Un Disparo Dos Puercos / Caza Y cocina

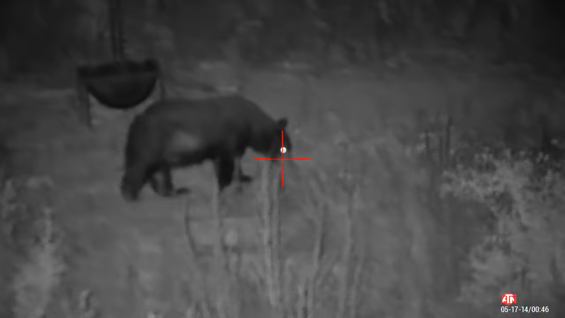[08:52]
Está grande, miren. Nos alegramos, pensábamos que era un puerco grande.